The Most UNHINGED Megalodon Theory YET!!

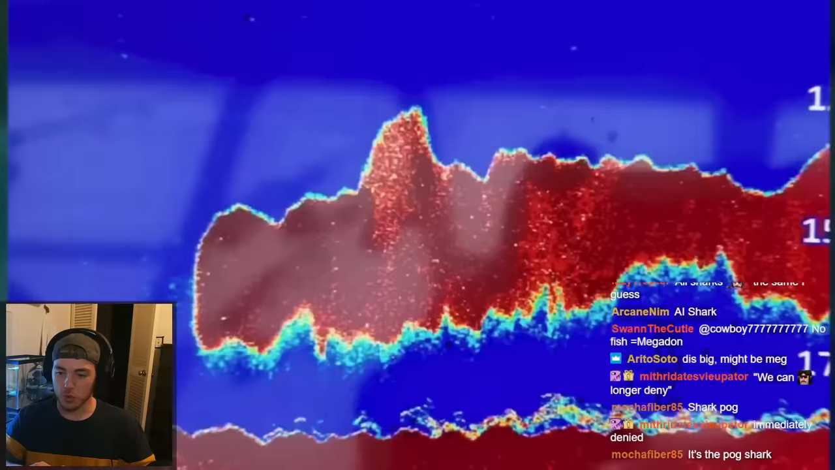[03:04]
The school of mackerel. This had to be one of the realest Megalodon sightings in history.
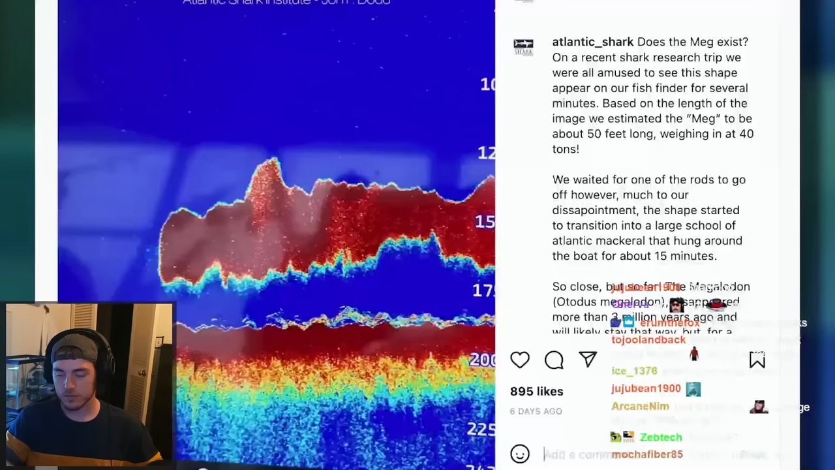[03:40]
they saw the red blob scatter into thousands of smaller fish.